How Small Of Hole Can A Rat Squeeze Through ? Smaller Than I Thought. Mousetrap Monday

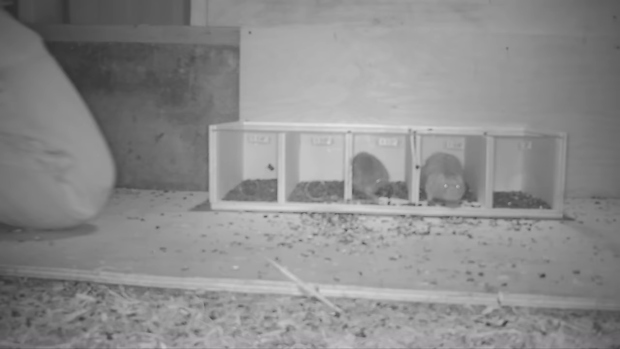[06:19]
This is pitch black. The camera's working with infrared and I'm trying to set up the cameras with the light of my flip phone. I can't see anything. It's so dark. I dropped my phone and the rat actually squeezes out but I don't know it's doing that. It is right in front of me and it's completely free and I don't know it. It runs right by my leg right there and I had no idea. I take a look with the phone and he's gone. I'm wondering what happened. Here's a top view. You can see the rat squeeze out. Doesn't know what to do. It's completely dark and it walks right by my leg and as I check the trail camera the other rat squeezes out when it's not turned on.